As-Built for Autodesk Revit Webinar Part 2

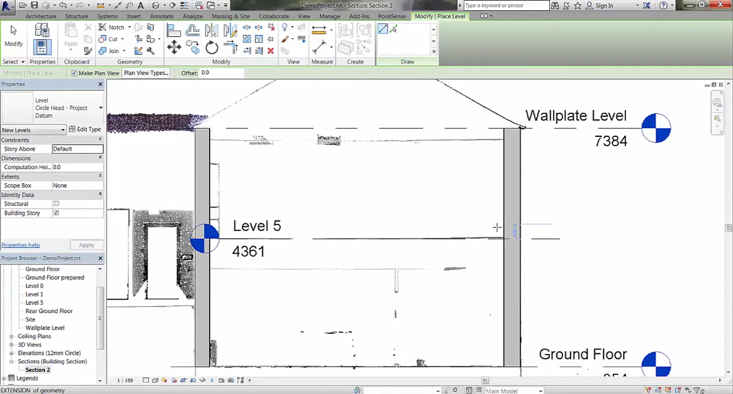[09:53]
And I am going to rename that first floor. And this will be the top constraint for our new internal walls when we start fitting them. So if we go back to the floor plan.
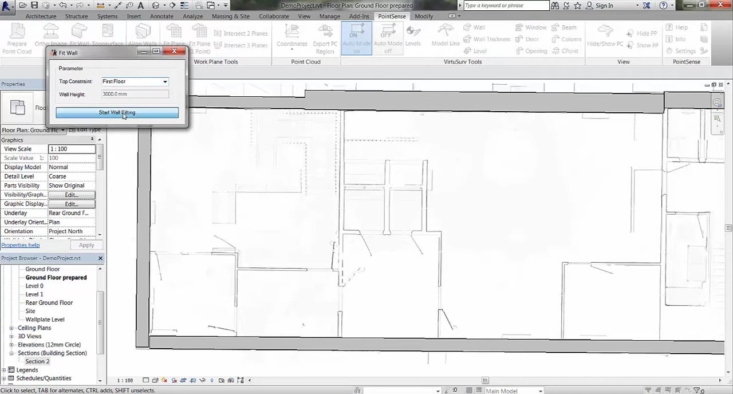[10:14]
And we go back to the point sensor tab. And use the fit wall command. Change the top constraint to first floor. And we can start again now just to fit some of these internal walls.
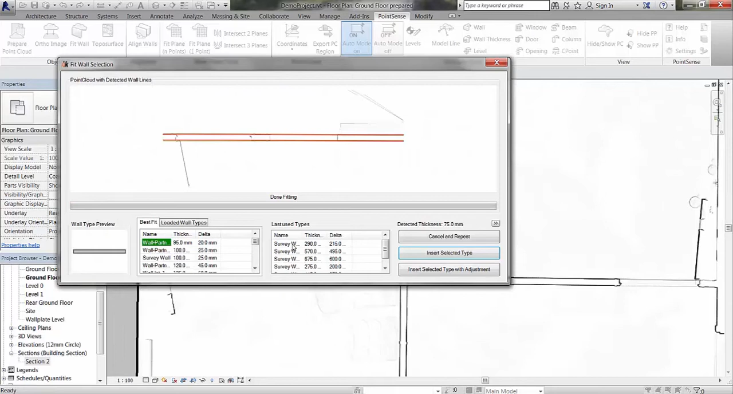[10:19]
We are going to use the survey wall type again.
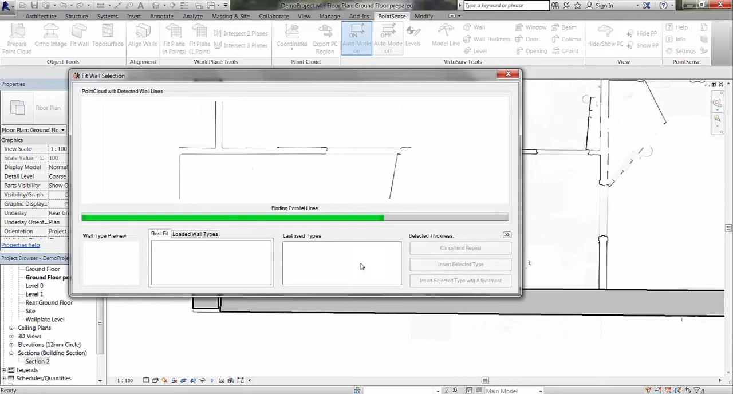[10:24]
And we are just going to work our way around inserting the survey wall type with an adjustment if necessary. Notice here because some of these wall types are standard sizes.
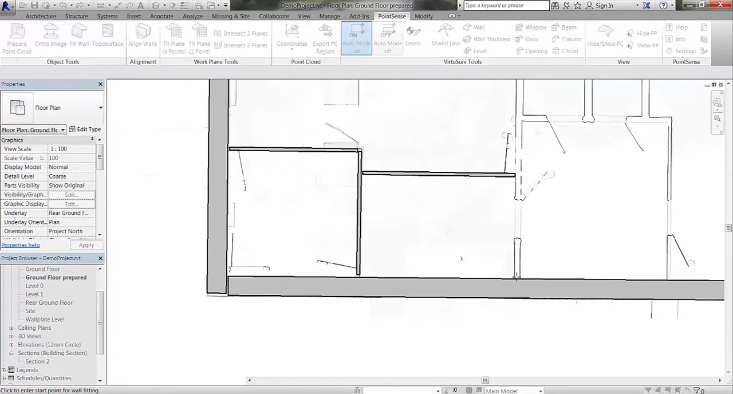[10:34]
Once we have generated the 75mm type we can just insert that as standard.
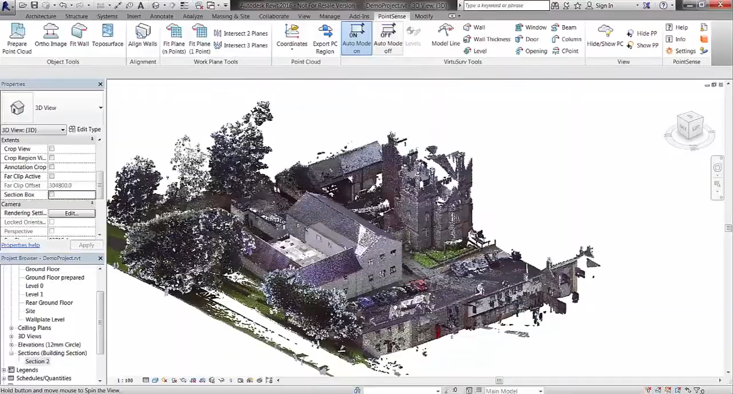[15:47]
If we just navigate around you can see these.
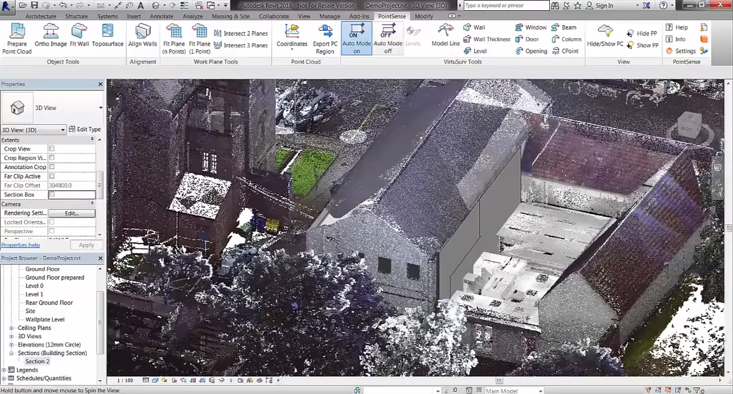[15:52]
We also have quite a few different walls joined up here now. And if I use the hide point cloud show point cloud command.